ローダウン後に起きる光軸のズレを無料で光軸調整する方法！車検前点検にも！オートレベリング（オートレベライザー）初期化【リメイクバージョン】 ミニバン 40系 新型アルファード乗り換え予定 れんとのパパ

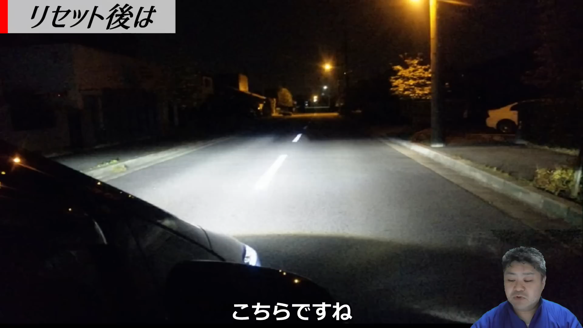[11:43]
こちらですねこちらが、あー、先ほどのね、えー、友人のやつやった時にえー、まあ、調整前ですね何もする前に、えー、これやったんですけどもこの状態ですねで、この状態からね、こんだけ変わりますで、これ別にハイビームにしてるわけじゃありませんロフビームで、えー、こういう時期を普通にリセットしただけでこんだけ変わりますのでで、特に、えー、これヘッドライトのバーナーもノーマルですし何もね、ヘッドライト関係は純正、えー、ドノーマルでこれだけね、明るくなってますんでまああの、ローダウンしてから本人はねえー、